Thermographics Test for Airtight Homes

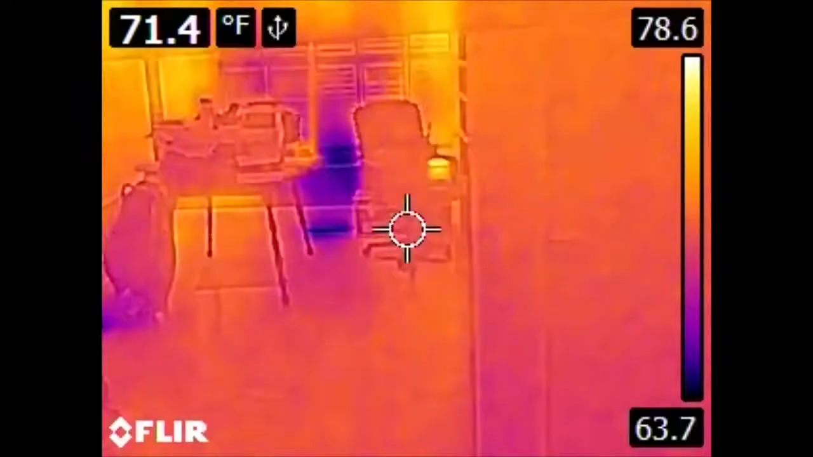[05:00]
On screen: spot 71.4°F
and we have an excellent, excellent contrast here, which we'll get to in a second.
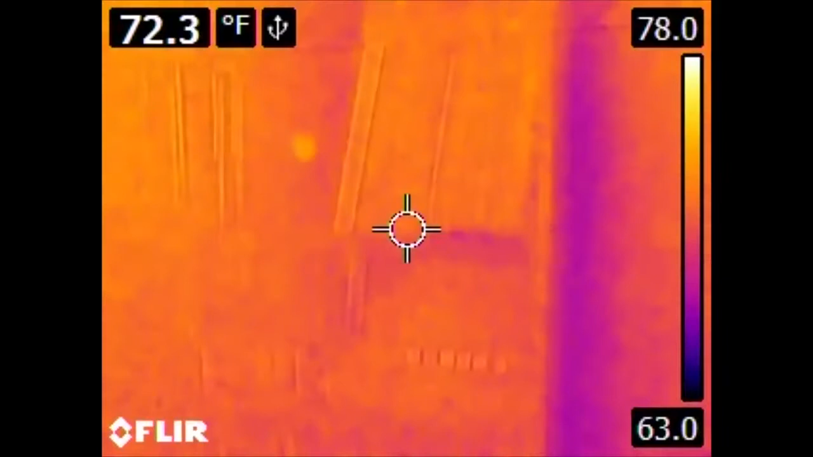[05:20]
On screen: spot 72.3°F
And we notice it's much cooler, and the bookshelf is hiding some of this. But if we go above the bookshelf, we can see bleed through. The main air conditioning trunk, or the main ducting trunk, for this part of the house runs behind this wall. So in addition to detecting leaks, we can also tell something about the mechanical systems of the house.
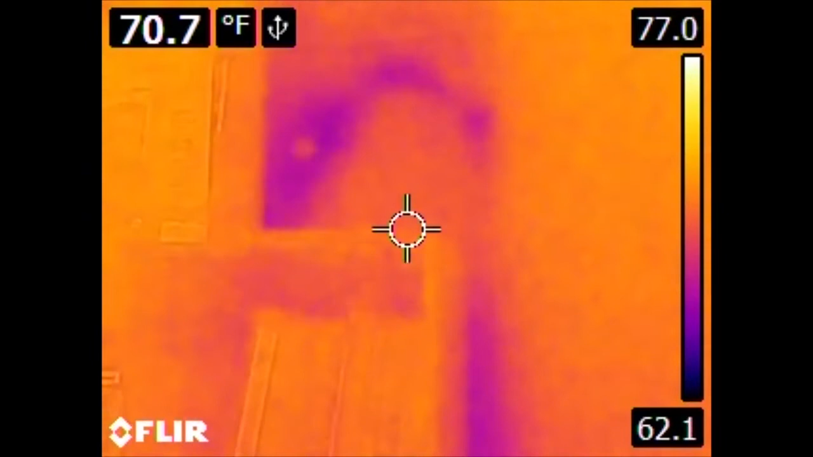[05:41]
On screen: spot 70.7°F
This isn't terribly surprising. In the sunroom, we have
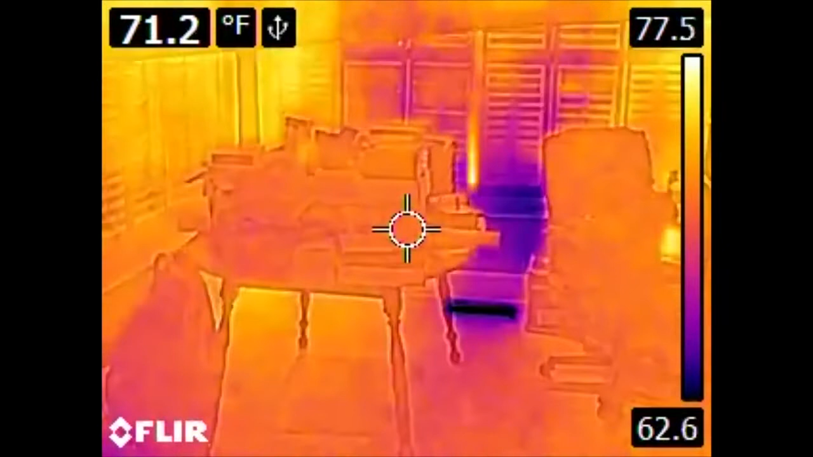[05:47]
On screen: spot 71.2°F
a vent here and over here. And in the infrared, they show up really, really well.
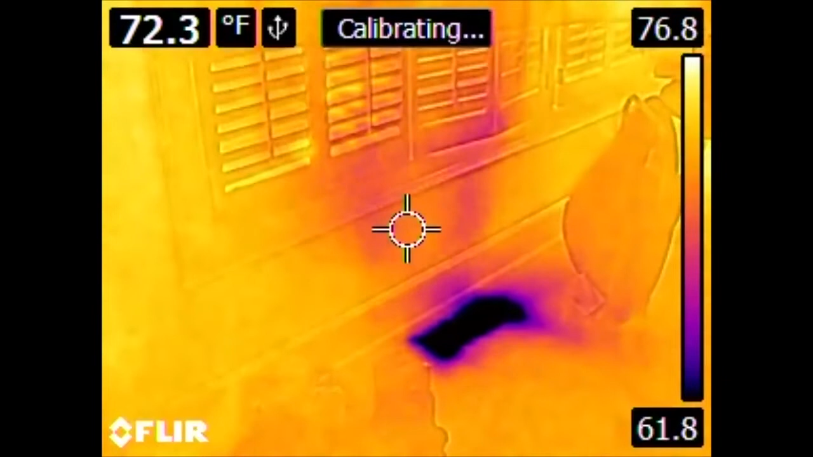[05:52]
On screen: spot 72.3°F
So they're a lot colder than everything else. And we have heat galore leading in through the room. Now, something of great interest,
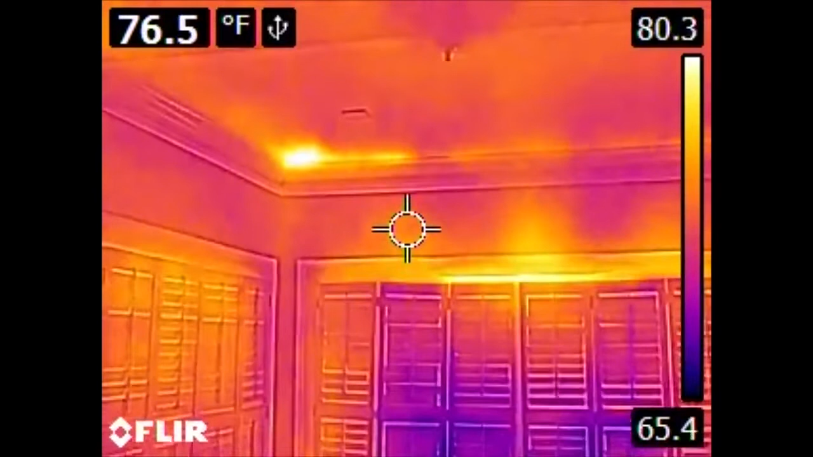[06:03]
On screen: spot 76.5°F
and this is the types of things that are really cool to discover when you're doing these types of audits. Here in the ceiling, we can see areas that are significantly warmer than the areas around them. Some of this can, sometimes this is bleed through from the heat coming out of windows. The hot air rises and starts heating your ceiling.
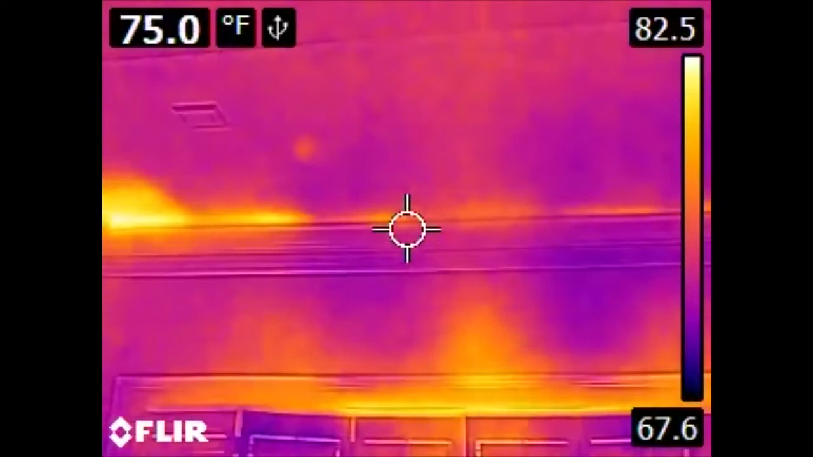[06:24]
On screen: spot 75.0°F
This, however, is an indication that the insulation that exists above this ceiling does not cover all the way to the corner of the house.
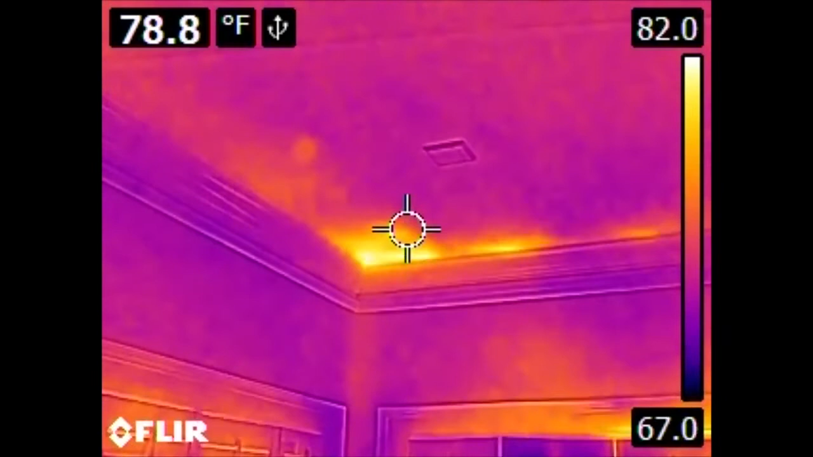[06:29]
On screen: spot 78.8°F
What we're looking at here is obvious, an exterior wall because we have windows in it. So we're missing some insulation here.